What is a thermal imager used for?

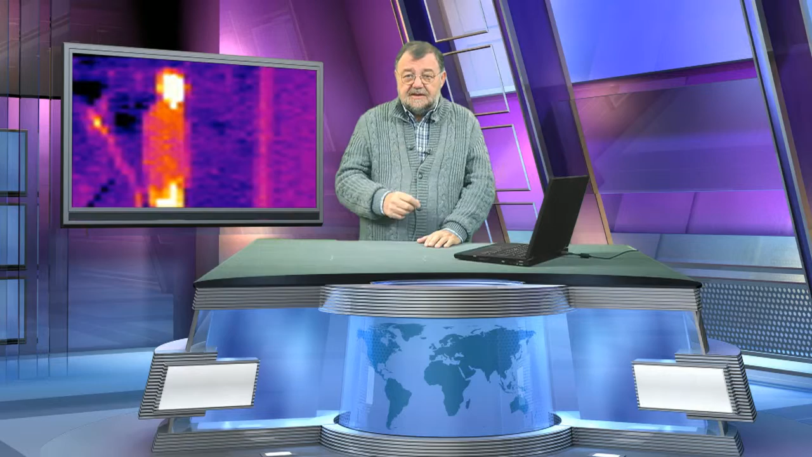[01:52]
So I've made a picture and if we look at it, there is a person and we see a wrong color illustration. We'll come back to that soon.
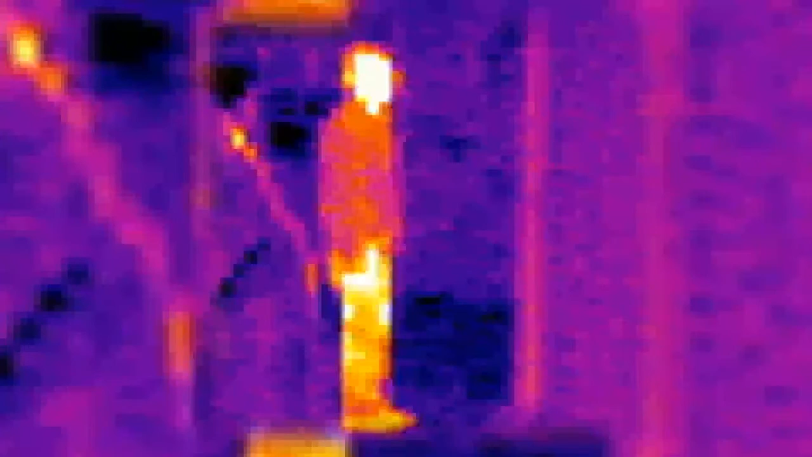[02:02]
There is a thick jacket which lets out less warmth. It is dark. The head is very light because there goes lots of warmth lost.
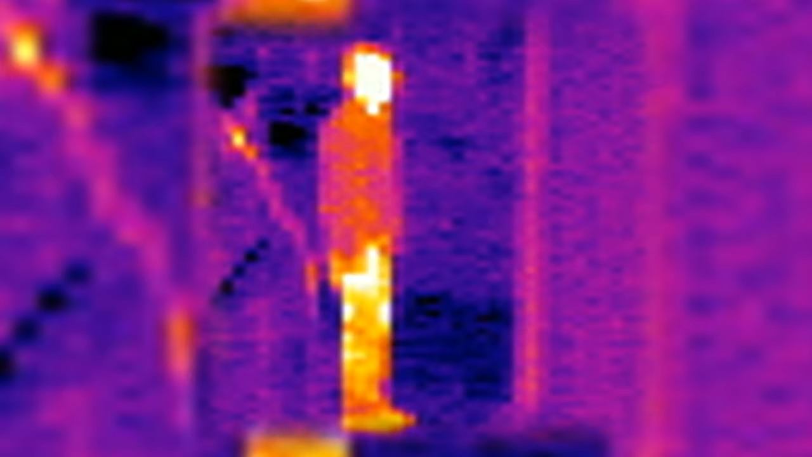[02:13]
And the trousers are a bit thin and the feet we can recognize there. And there is also warmth lossage. There are trainers, just to say. So when we look further on, we have the next picture. And we see here only the head. And there you can see that at the neck it suddenly stops. There is the jacket. That means you cannot look through the jacket but only see the heat.
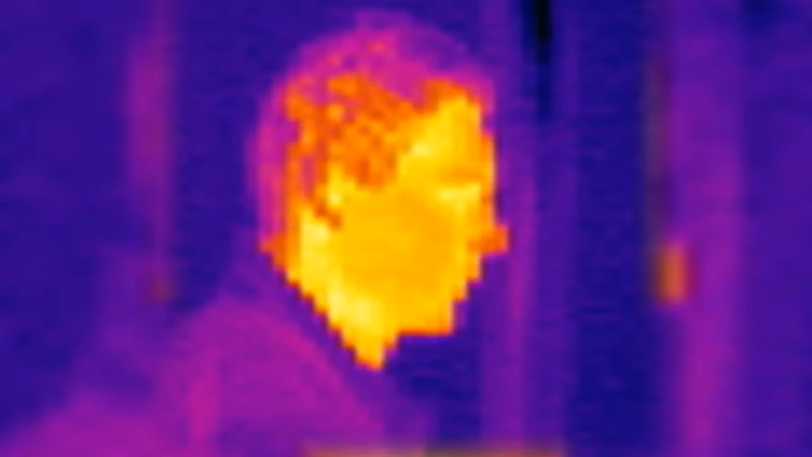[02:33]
So now we come to what is heat exactly. Heat is light as we know it.
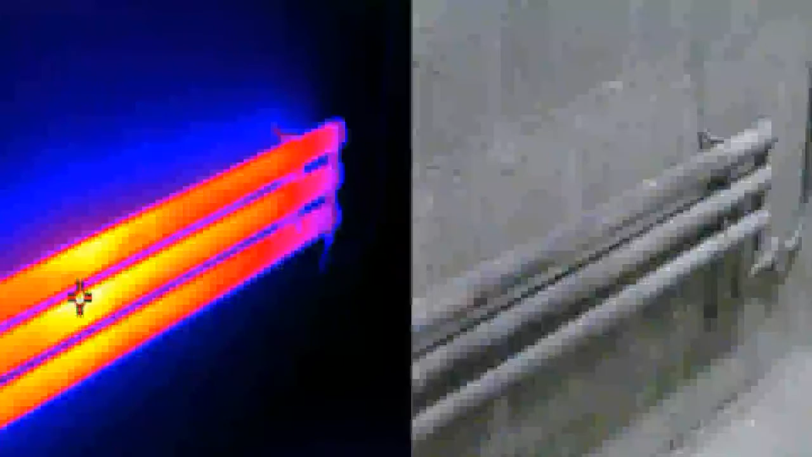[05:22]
So we have another picture. We can see an electrical distribution.
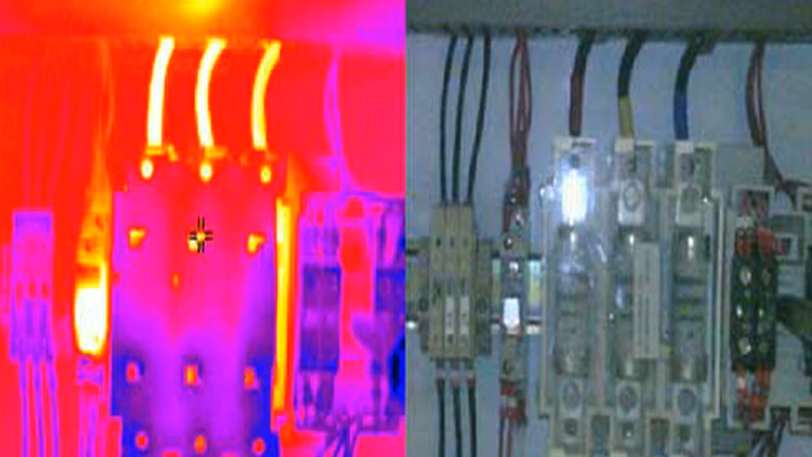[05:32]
And at the top three, thick cables go out. And at the left, in the wrong color illustration,
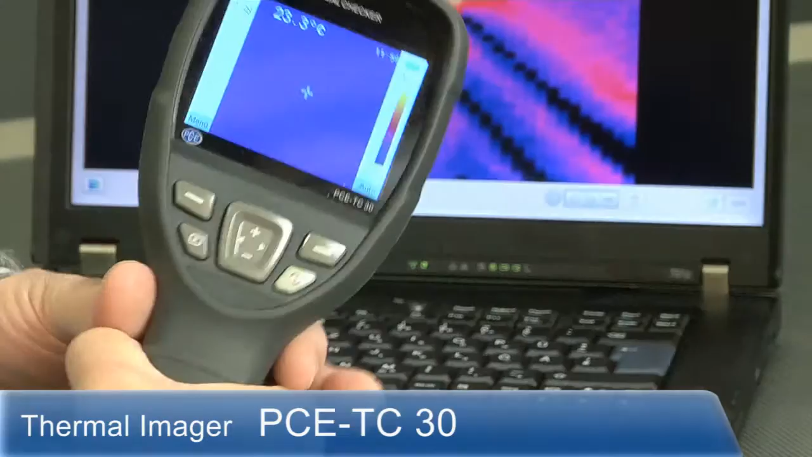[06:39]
And from the operation, no demand to the operator.
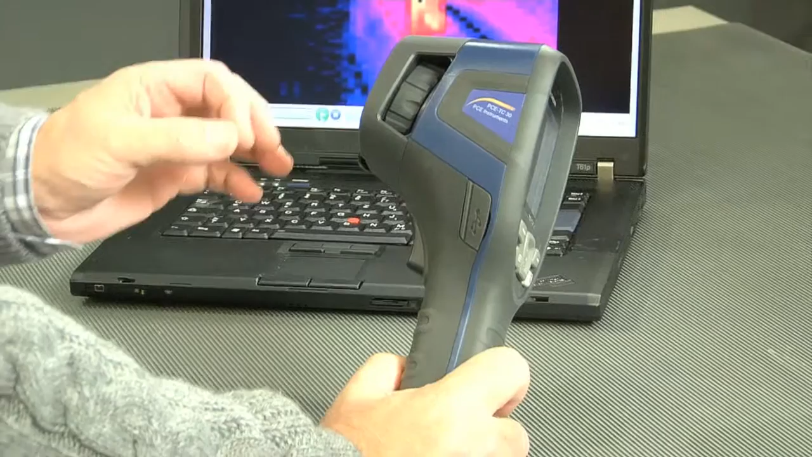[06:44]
Everything is very easy with six buttons. You can reach the menus.
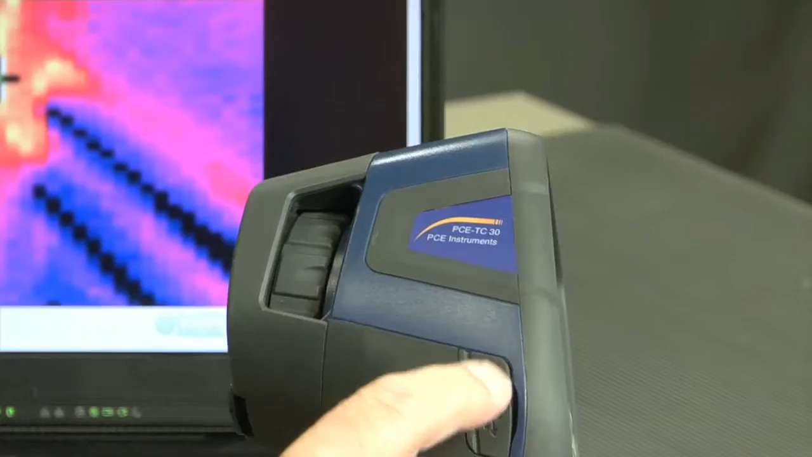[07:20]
which are saved, in the camera to the PC. Here's the focus. There's the trigger to save the pictures.
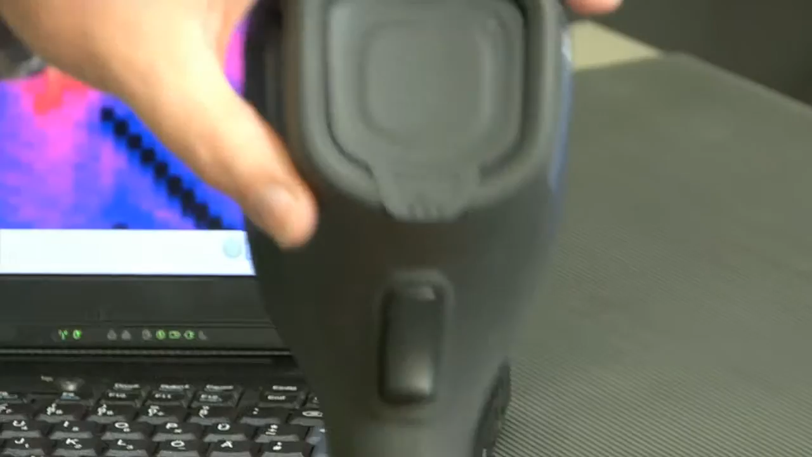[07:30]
Here at the front is the lens covered.
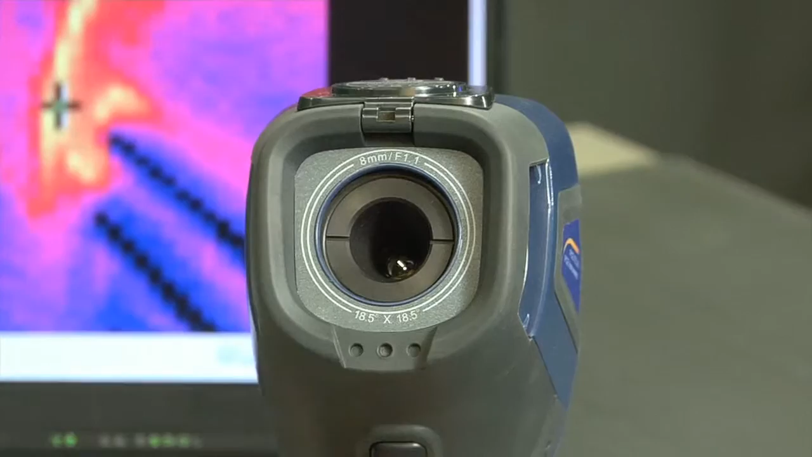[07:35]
Behind it is the thermal sensor. On this side, there's no secrets.
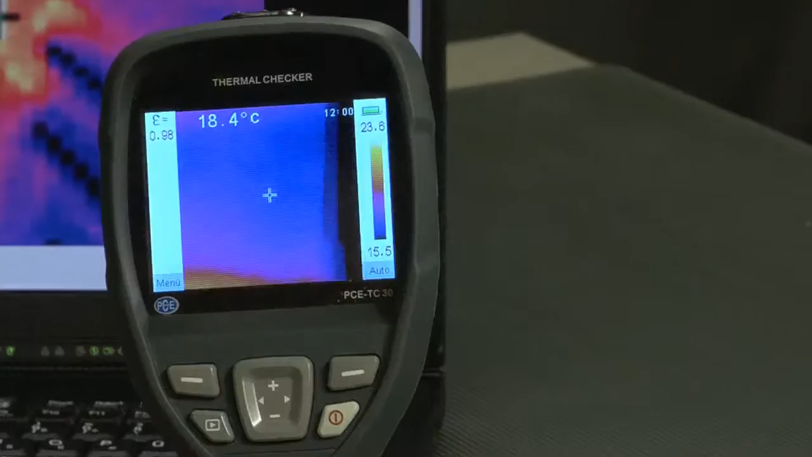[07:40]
On screen: spot 18.4°C
And now we have here a display. And in this display shows the resolution from the recording element. And it is 80 times 80.
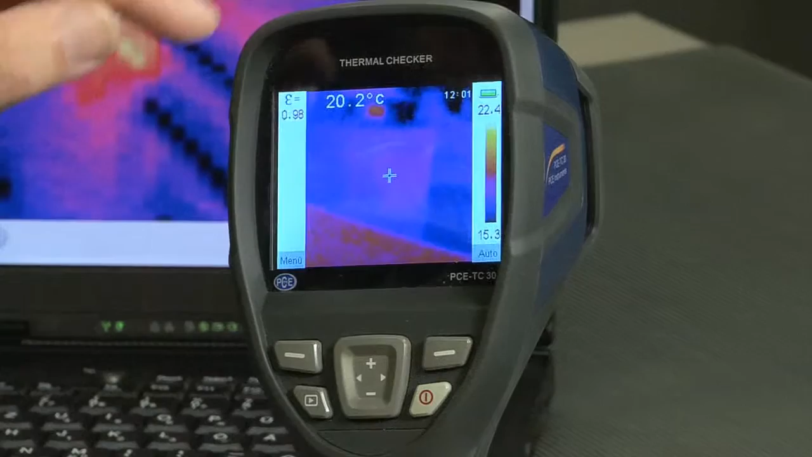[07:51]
On screen: spot 20.2°C
Whereas the display itself is 320 times 240 recordings.
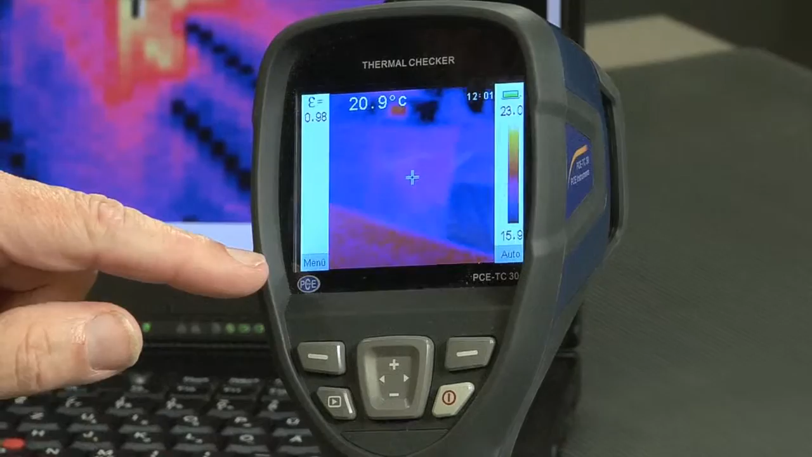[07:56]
On screen: spot 20.9°C
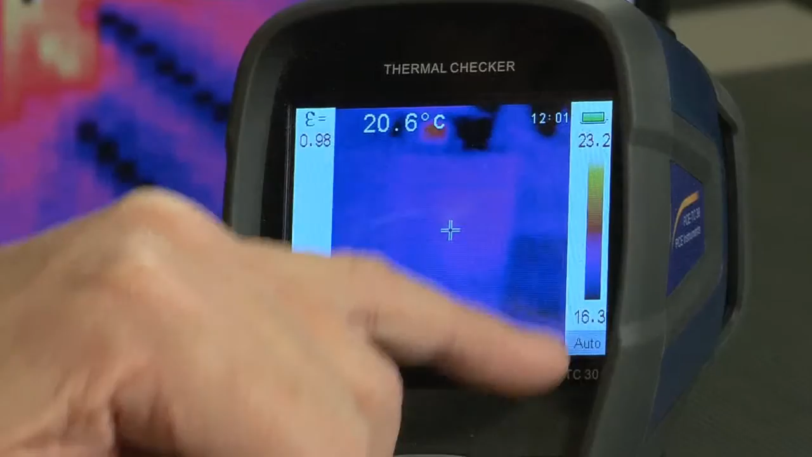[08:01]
On screen: spot 20.6°C
But we have here left and right, so colored representations to assign the colors and the temperatures and so forth.
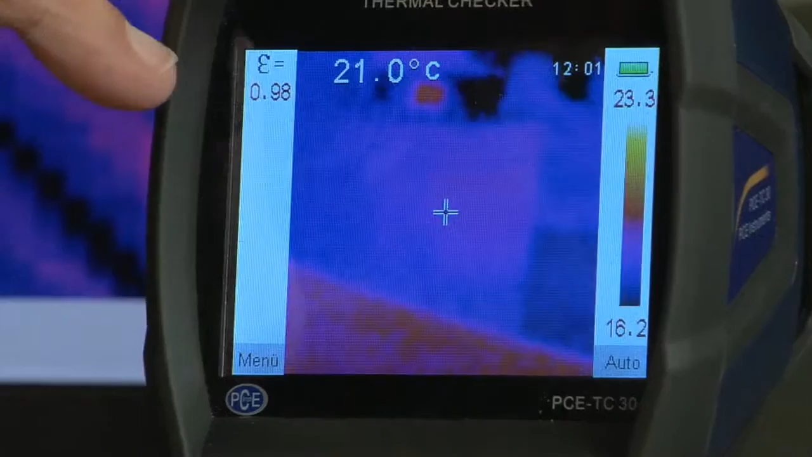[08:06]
For example, here at the top, the reflection degree.
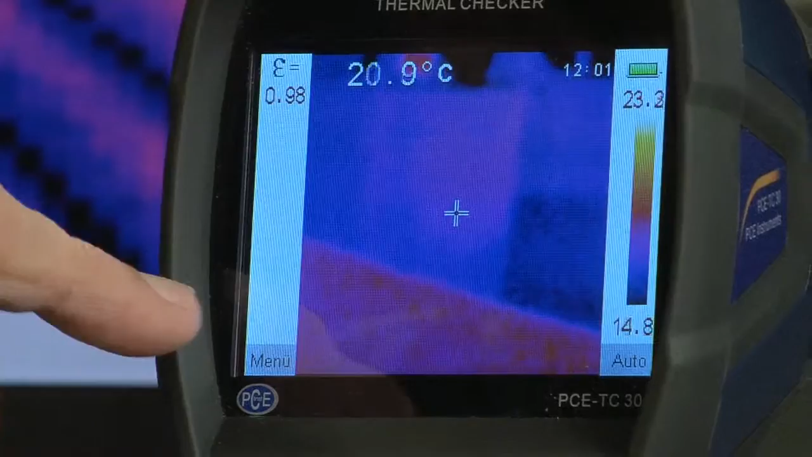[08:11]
On screen: spot 20.9°C
And at the bottom, soft keys, the menu, and this key, and the outdoor, this key. Here we have a cursor whipper. We're going into the menus and so forth.